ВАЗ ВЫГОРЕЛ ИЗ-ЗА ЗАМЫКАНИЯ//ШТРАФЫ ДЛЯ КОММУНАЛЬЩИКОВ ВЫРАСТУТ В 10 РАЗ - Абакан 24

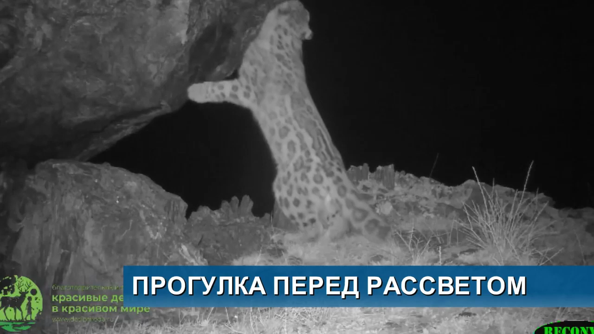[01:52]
Прогулку у самки снежного барса перед рассветом показали сотрудники Саяно-Шушинского заповедника. Фотоловушка поймала любопытную краснокнижную кошку на маркировочной точке. Камера вызвала у нее особый интерес. При помощи паспорта специалисты определили, что на видео самка Ирбиса, рожденная в 2022 году. Наблюдения показывают, что дикая кошка начала самостоятельную жизнь и активно исследует территорию заповедника. Уже неделю на территорию Саяно-Шушинского заповедника идет экспедиция по местам обитания снежного барса.